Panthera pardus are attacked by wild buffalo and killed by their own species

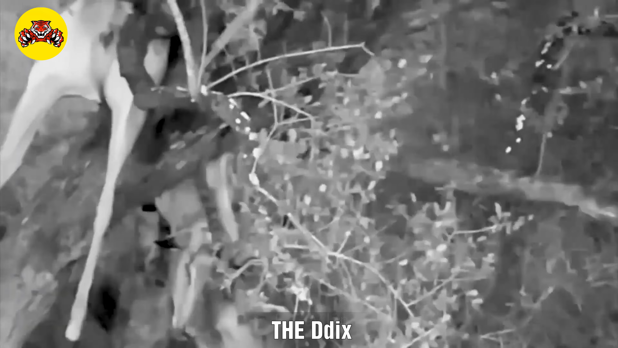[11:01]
¿Conseguirá el leopardo salvaguardar su alimento?
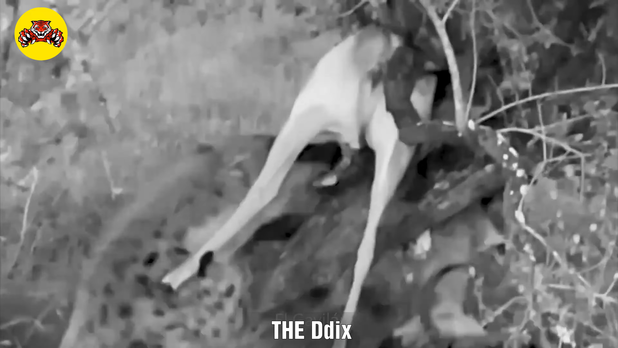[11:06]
Al atacar el cuello del jabalí, el leopardo intenta someter a su presa.
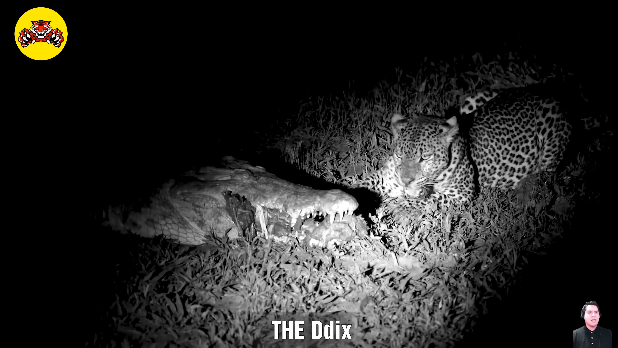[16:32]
En plena noche, el leopardo decidió hacer lo impensable, robar comida de la boca del cocodrilo. Una táctica bastante arriesgada. Pero logró robar comida de la boca del cocodrilo.